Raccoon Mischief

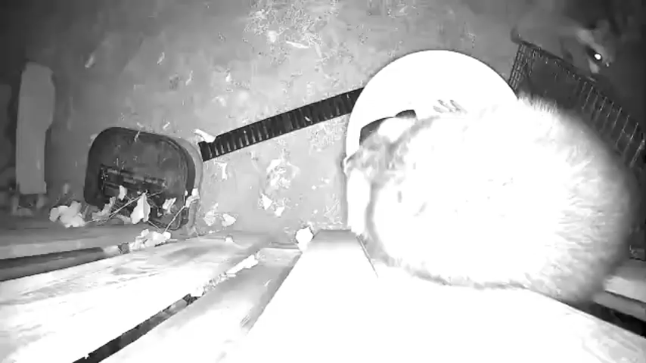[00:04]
Now this raccoon knows you can smell the peanut butter in the back of the trap and he's gonna get right in the back there and
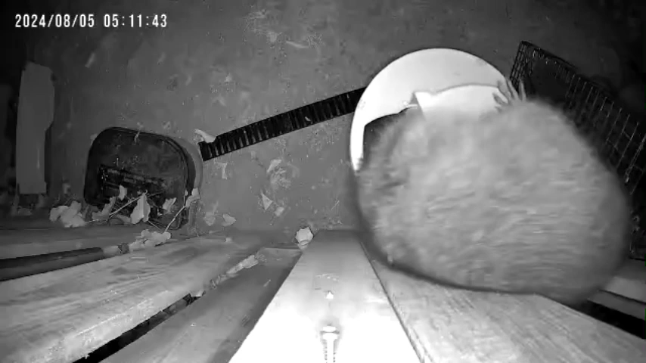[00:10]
lick that thing and doesn't care that he might get stuck in the bucket but he doesn't. Here we go again. It's time to climb down the fence. See if we can't get in there.